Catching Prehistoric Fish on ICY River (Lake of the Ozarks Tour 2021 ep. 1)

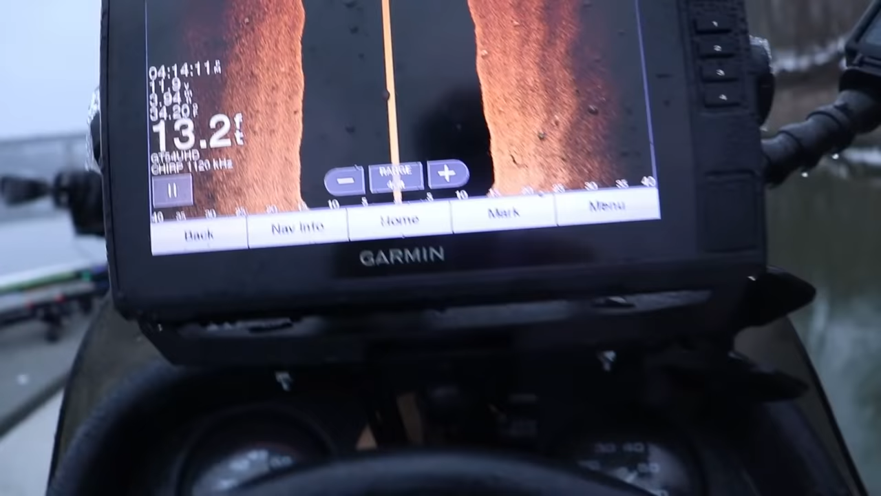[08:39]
On screen: depth 13.2 ft
This is the Echomap 93SV UHD model.
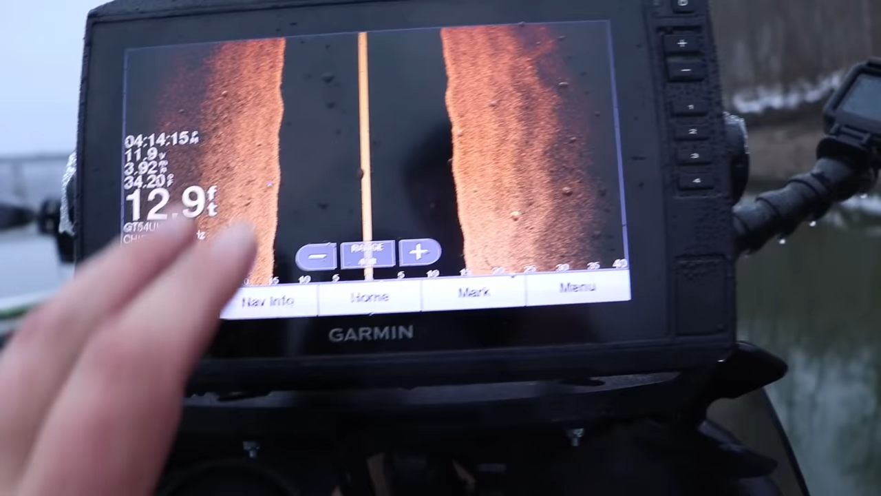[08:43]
On screen: depth 12.9 ft
This is the first time I've had it out. Got, got the other one up there.
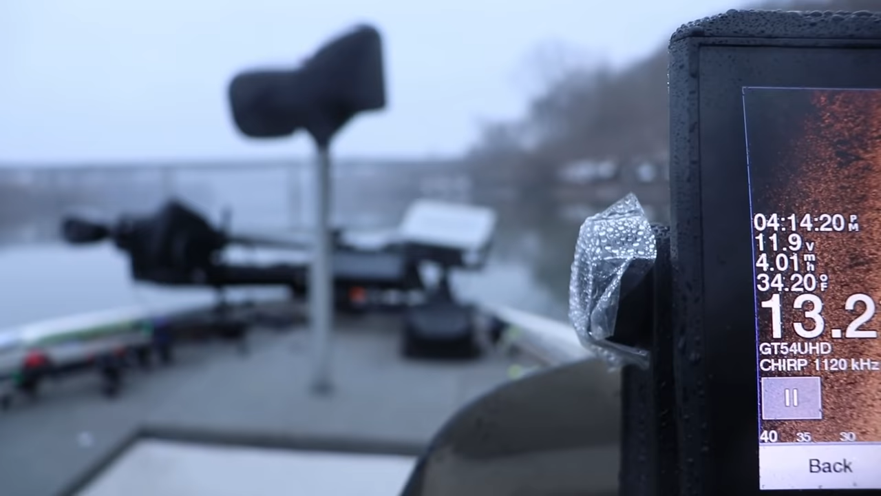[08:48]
And then, that's my older Echomap Plus for the Livescope.
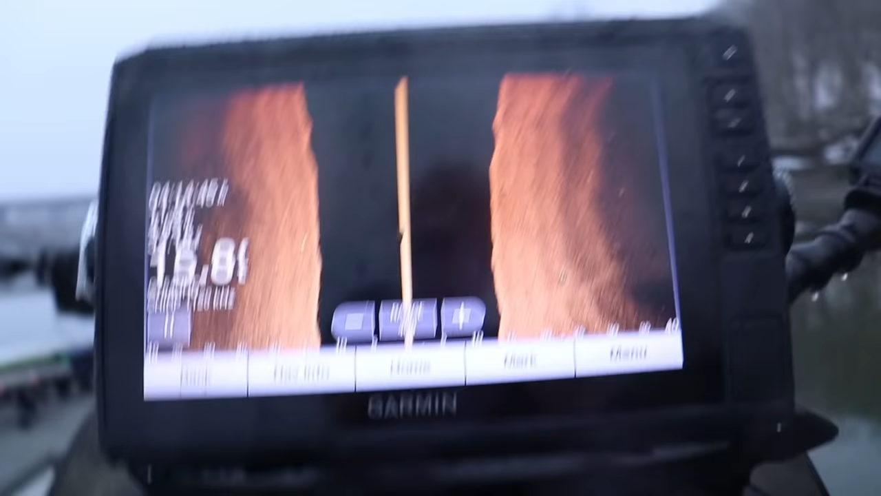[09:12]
Because I am not finding anything that looks like a giant school crappie.
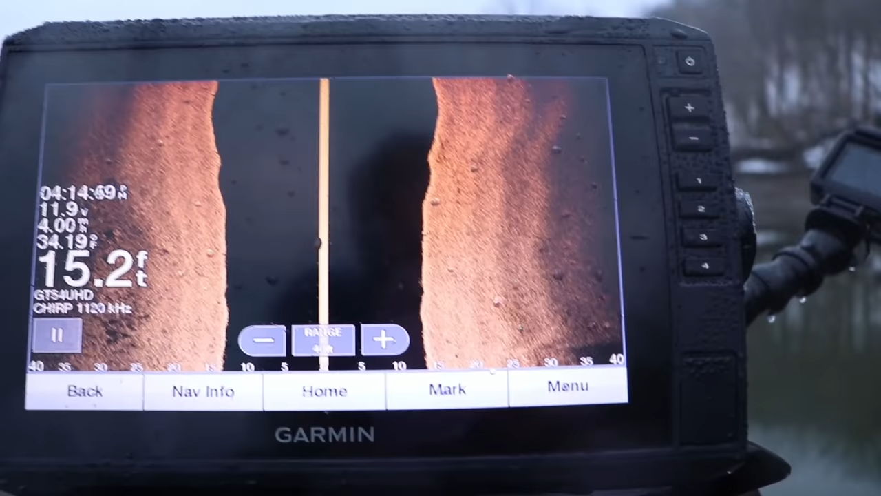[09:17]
On screen: depth 15.2 ft
But, we'll see how it goes. Only gonna fish for another 30 minutes and then we're gonna call it a day. Maybe I'll find something.
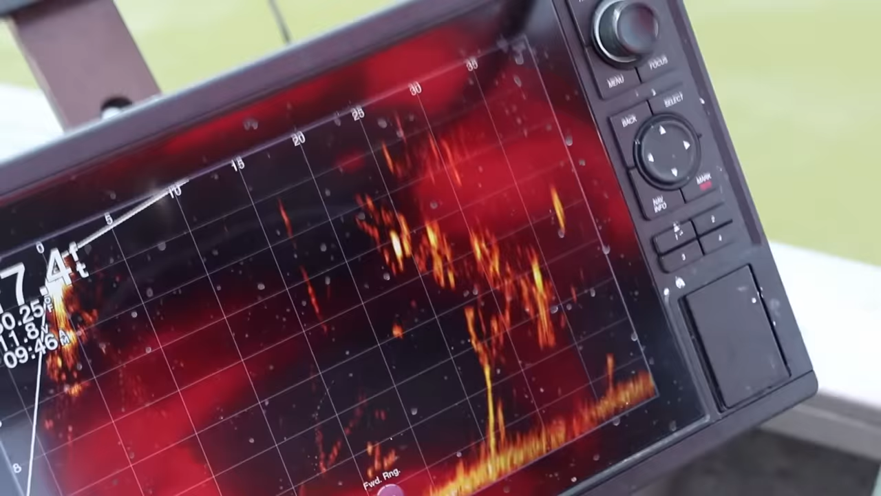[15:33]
Today we are trying to find some sort of lay down that might hold some fish.
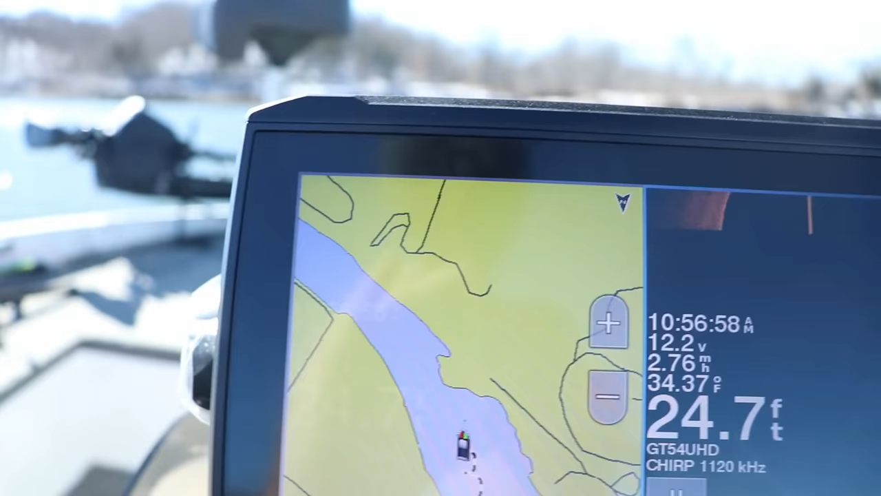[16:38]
On screen: depth 24.7 ft, water 34.37°F
So, I don't have any of this mapped right now. There's nothing mapped.
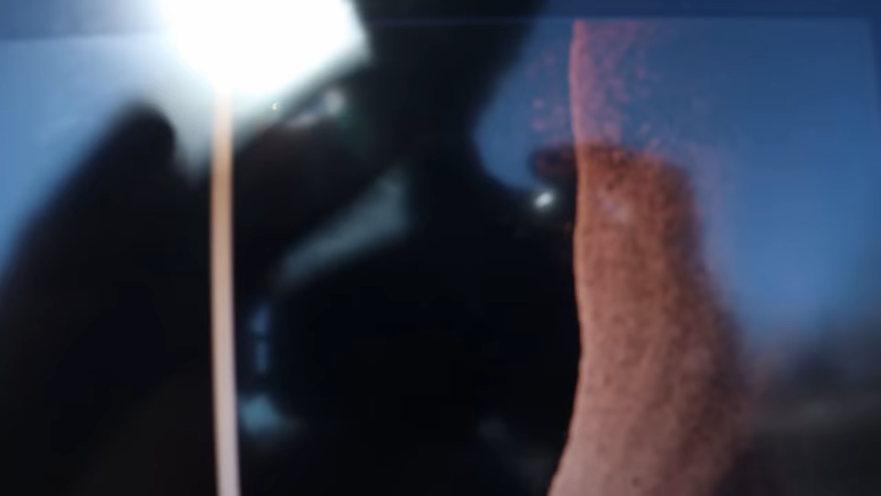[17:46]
Alright, I hope you can see this.
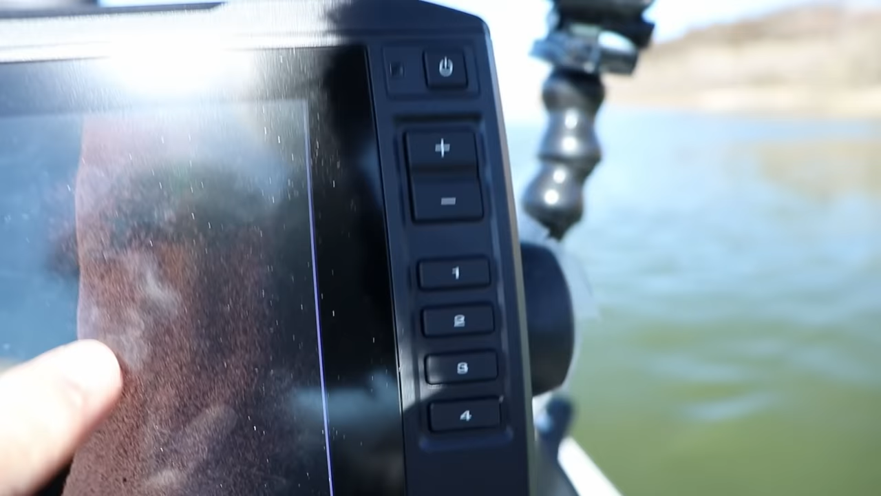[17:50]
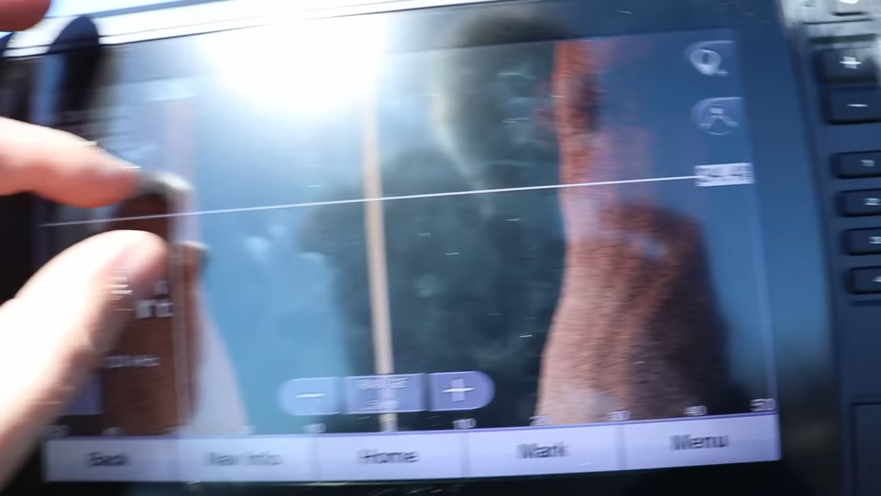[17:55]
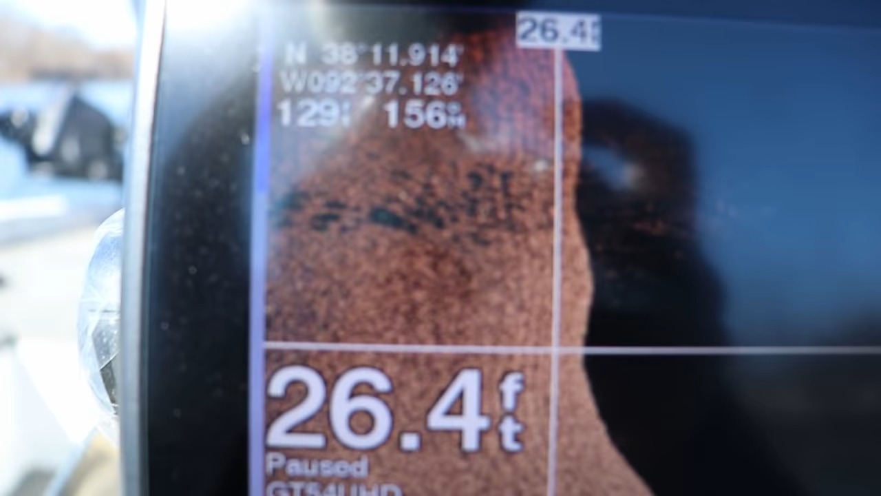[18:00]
On screen: depth 26.4 ft
There's a ton of fish stacked up right on this edge.
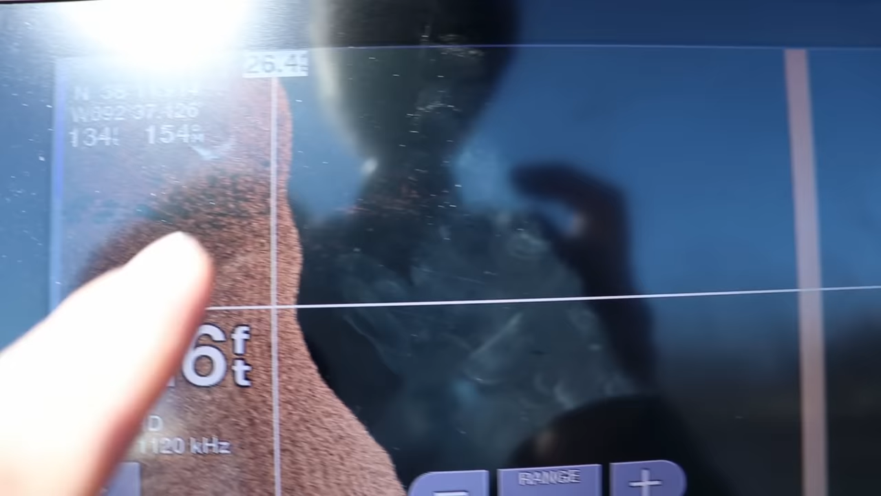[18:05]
There's a lot, it looks like a lot of shad. But, um, yeah, there's some over here too.
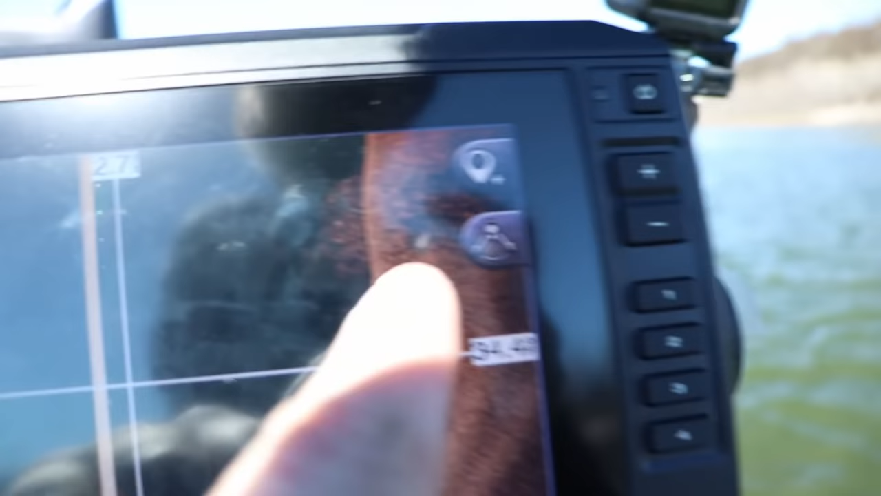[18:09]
There's a ton of it.
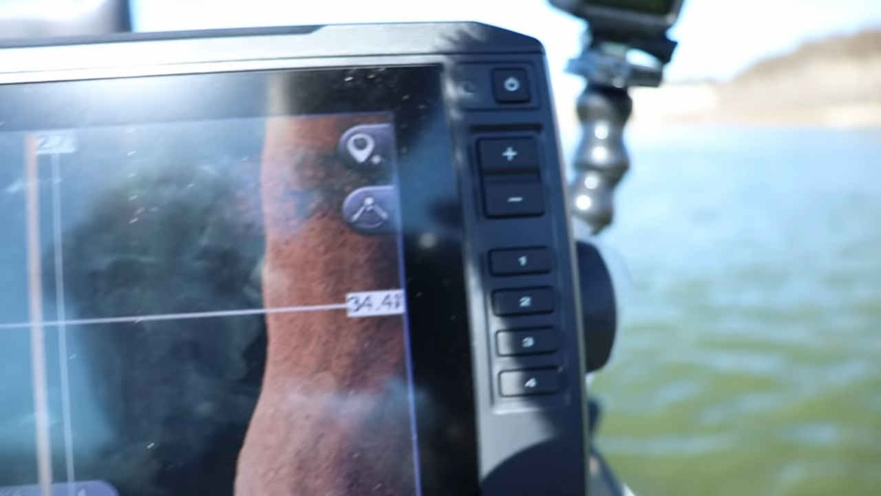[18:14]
So I'm going to drop the live scope down. And, uh, we'll see what that is.